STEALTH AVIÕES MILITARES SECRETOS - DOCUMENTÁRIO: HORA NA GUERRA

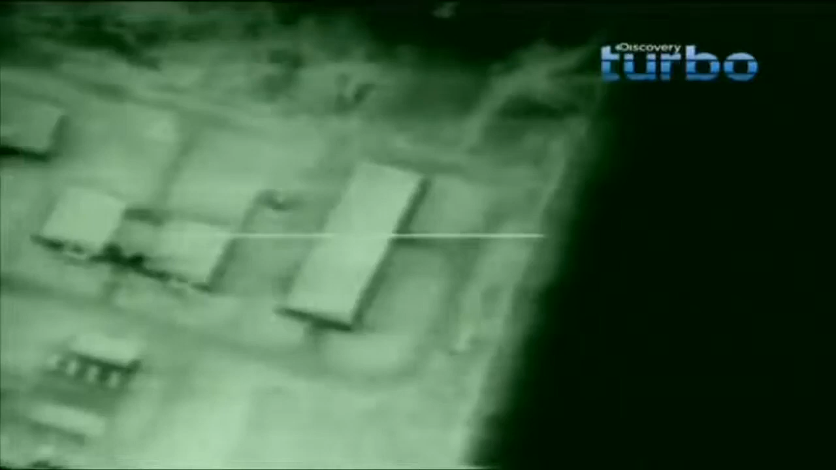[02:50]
Os Jatos Stealth destruíram toda a infraestrutura da cidade, que até então era uma das mais bem defendidas de todo o planeta.
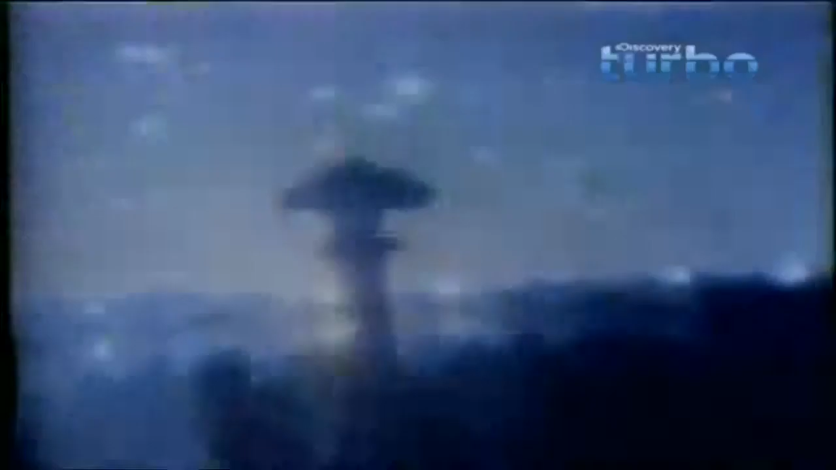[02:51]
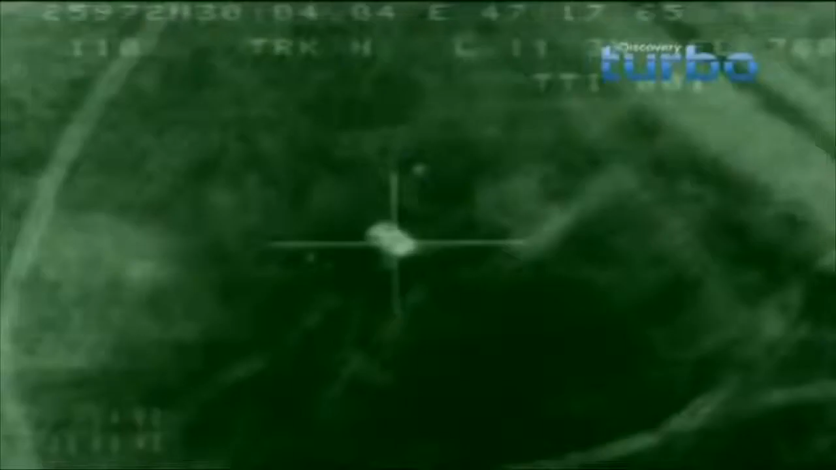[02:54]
E depois desapareceram no meio da noite sem deixar nenhum rastro.
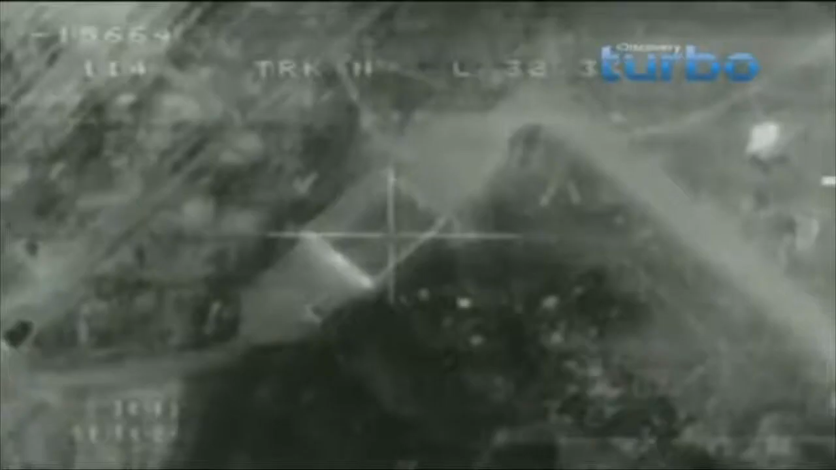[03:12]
Eles não viram quando os aviões chegaram e não os viram mais tarde.